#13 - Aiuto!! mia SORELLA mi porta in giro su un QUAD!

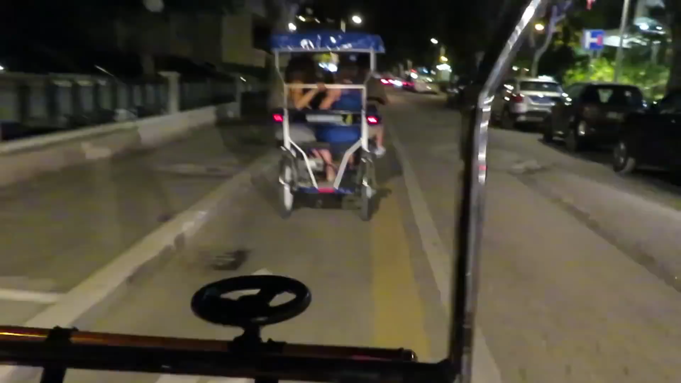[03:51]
Io non voglio più starci sto coso, voglio portarlo indietro! Frena! Ma non frena! Lo vedete che non frena?